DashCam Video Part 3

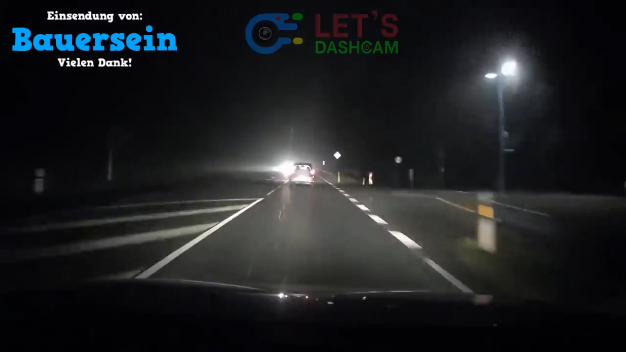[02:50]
Mein vor Ort-Orakel-Bauer sein ist am Start im nebligen Nebelhausen. Sag mal, Kollege, was passiert da gleich? So, wir sehen jetzt gleich einen. Wir klopfen und überholen, überholen, verbunden. Das ist nicht schön. So, und das ist auch mein Nebel. Nichtsweite etwa 100 Meter, durchgezogene Linie.
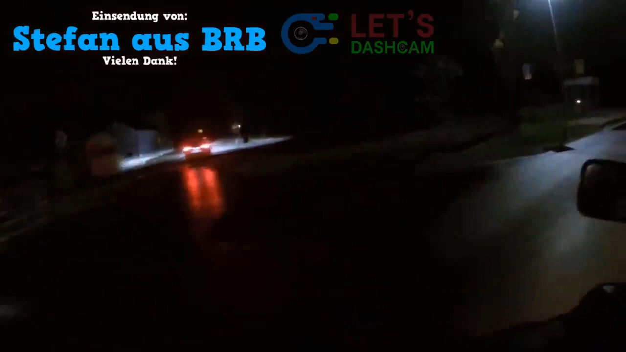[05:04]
Alter, Bodenwelle oder Gullikante auf Doom.